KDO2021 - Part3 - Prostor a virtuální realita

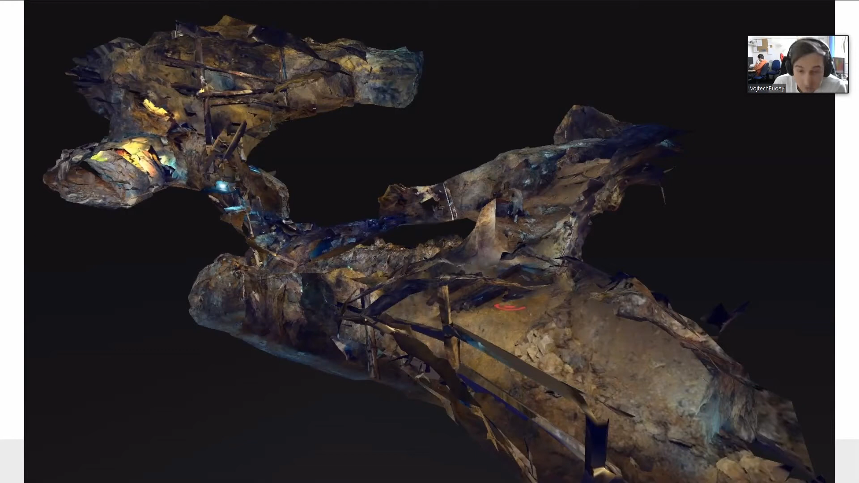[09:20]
Takže tohle je blížší pohled vlastně na tu štolu naskenovanou. kde jsou zachovány v podstatě i ty proporce, i výškové rozdíly.